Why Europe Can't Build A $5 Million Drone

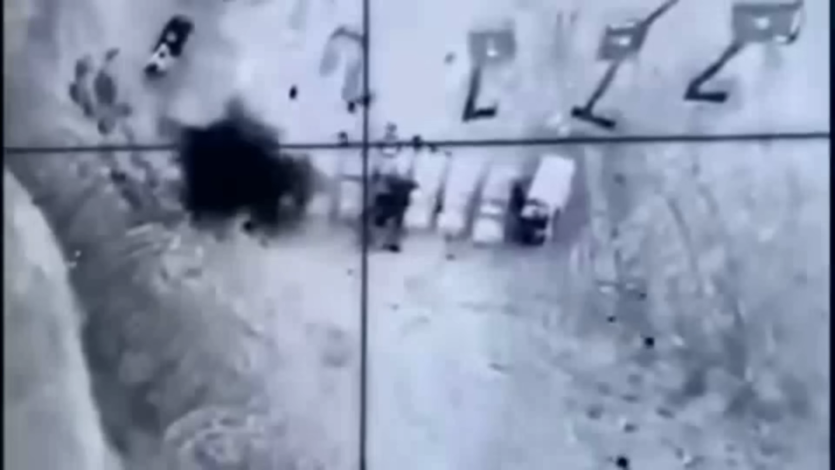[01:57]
Footage of precision strikes on fuel convoys and command vehicles spread across social media,